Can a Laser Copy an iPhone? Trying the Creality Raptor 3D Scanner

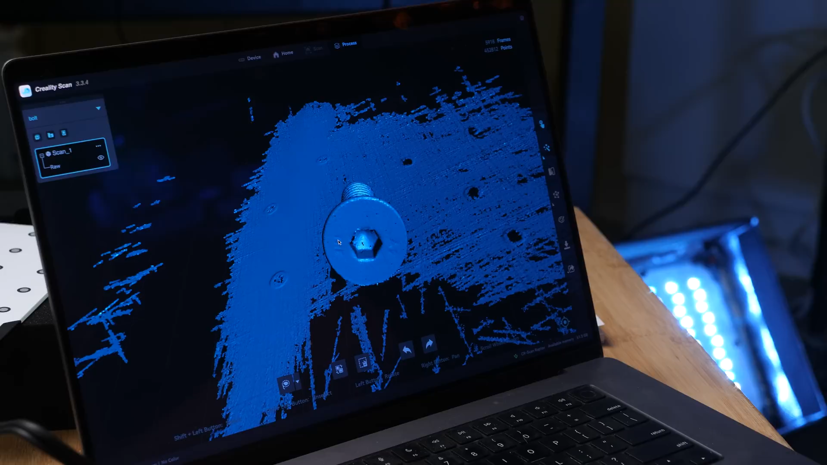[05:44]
This is doing pretty well. All right. So, we've got some texture on the markings on the head. Definitely some good threads and stuff.
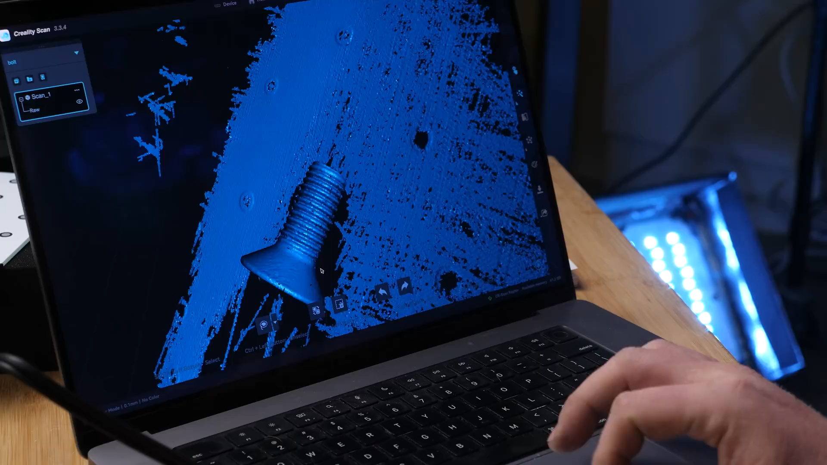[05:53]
What we don't have is, which is kind of obvious, is like we don't have the bottom, right? It's a big hollow shell.
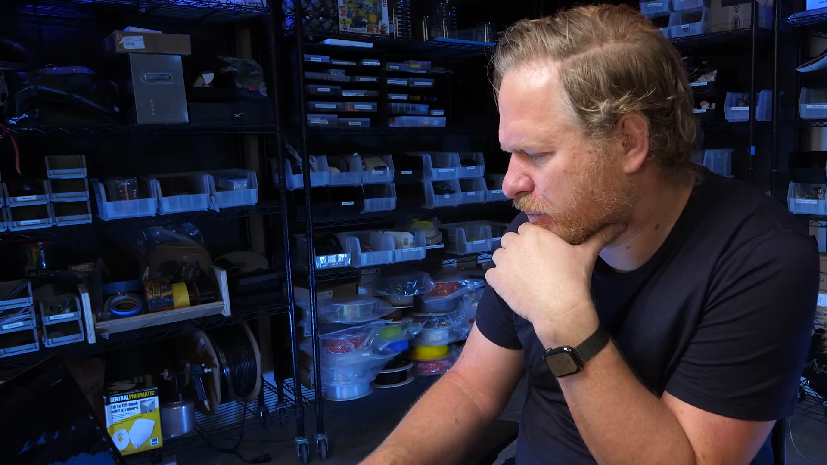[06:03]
So, then the idea is then we can export this to PLY or an STL, OBJ,
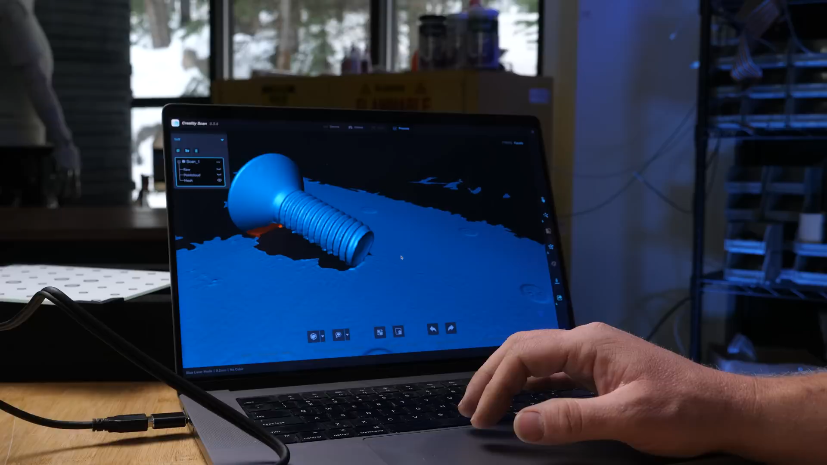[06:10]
so that we can then import it into our modeling software.
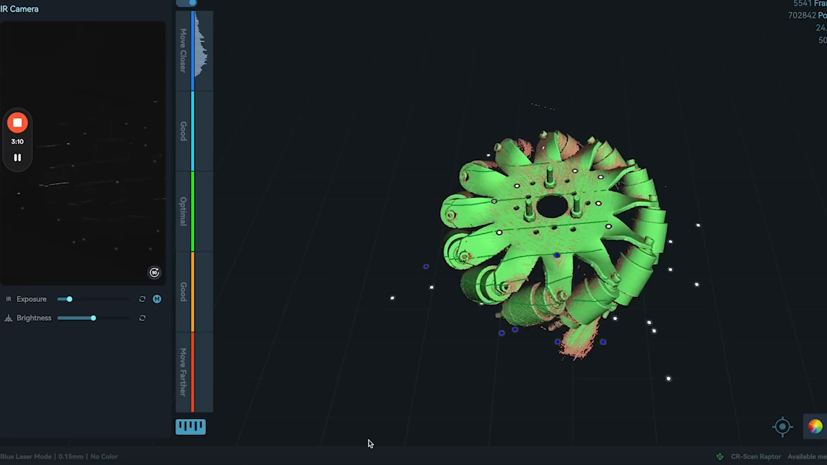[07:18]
And you've got to sort of stay the right distances and whatnot. A little bit challenging. Okay. Now, let's flip this over and do another scan on the other side.
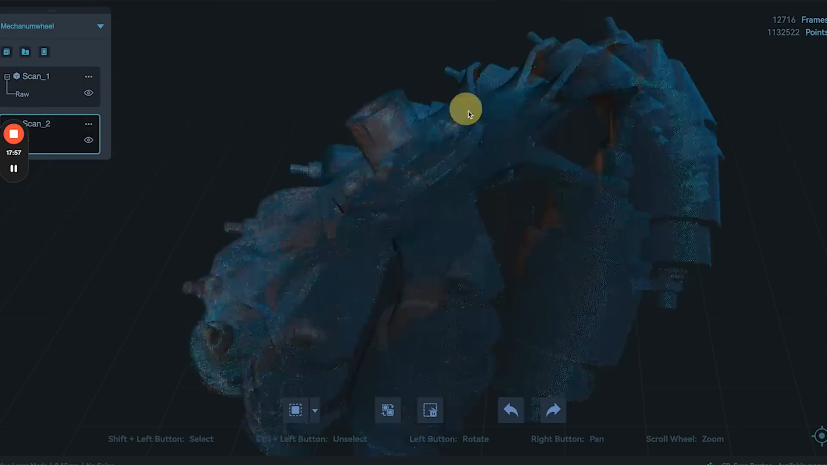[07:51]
All right. Looking pretty good. Okay. Now, let's process them. All right.
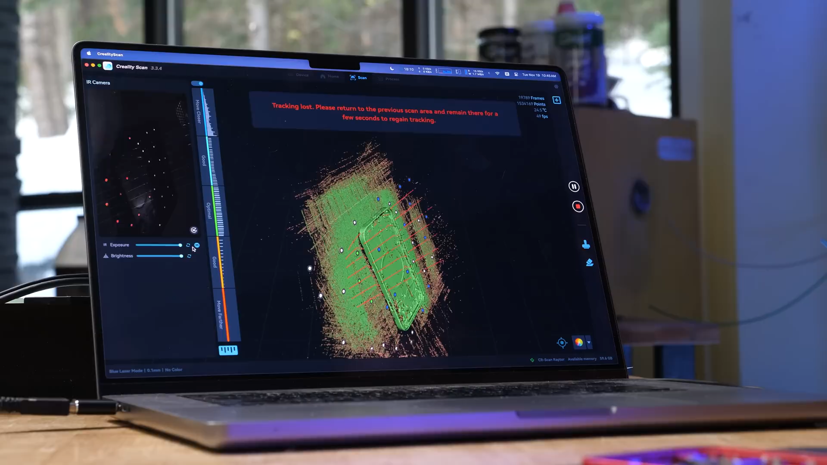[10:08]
I'm really impressed with the tracking of this. Okay. Let's stop there.
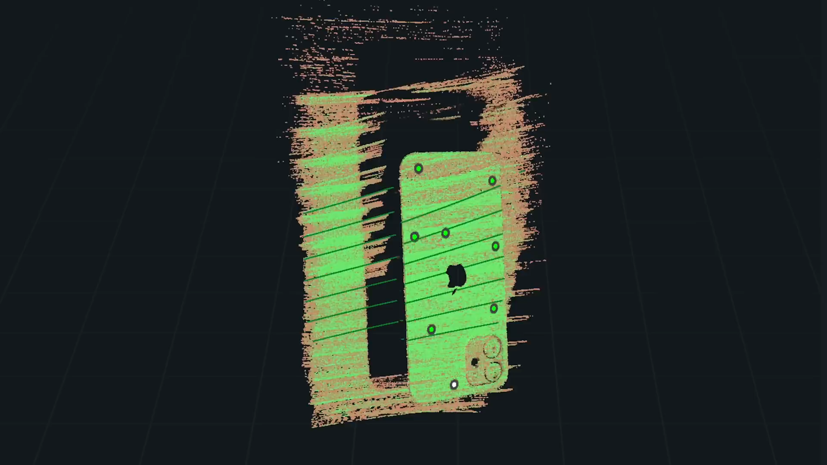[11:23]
I've tried a couple different things, but I think the best way to get a good scan is going to be to scan all six sides of it and merge them together.
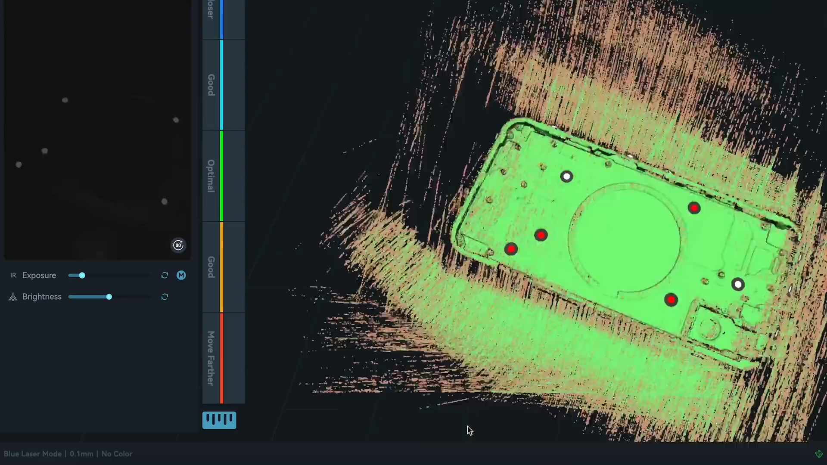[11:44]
Now we're just trying to get as much detail in here as we can.
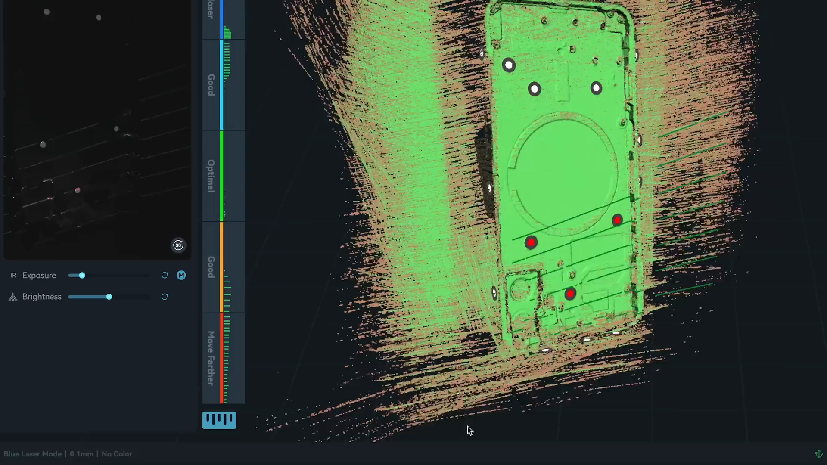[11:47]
Okay. That was the last scan. I've got all these labeled in here and cleaned up.
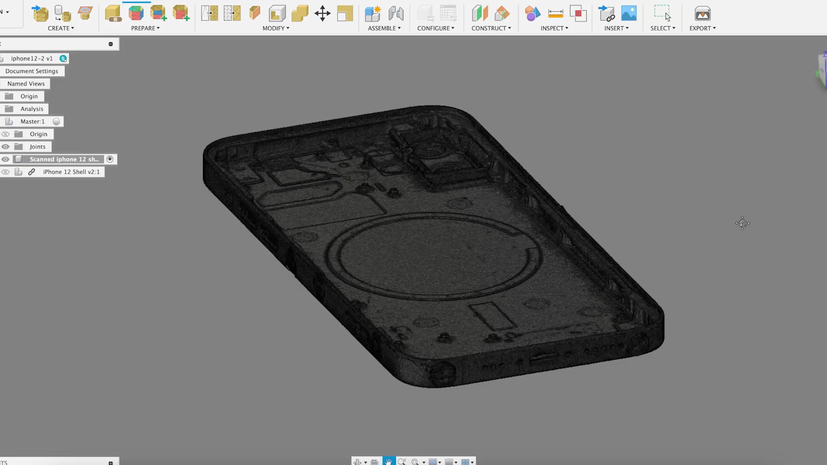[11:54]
With a little bit of effort, I got the mesh pulled into Fusion 360.
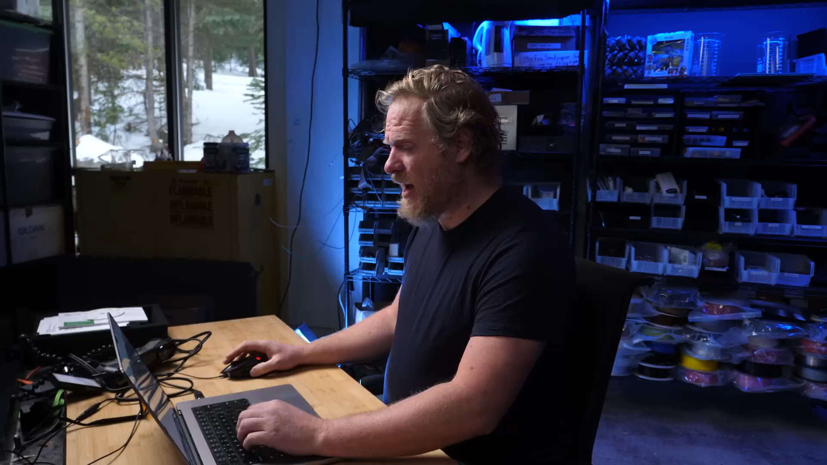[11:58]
I wanted to pull it into Fusion 360 because I wanted to compare it to the CAD model that I made using some different techniques that I feel like at this point is pretty accurate. You'll see that in an upcoming video in a few days why I'm doing this.
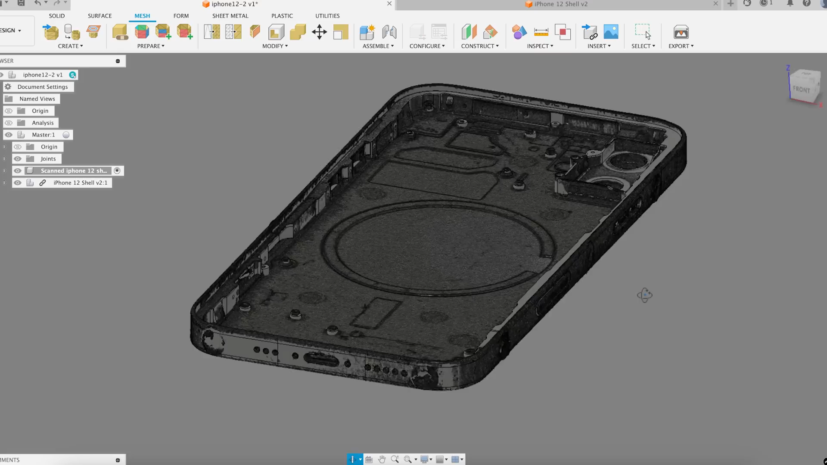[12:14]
So I've got them perfectly aligned and we can just toggle them on and off and see it's pretty darn accurate.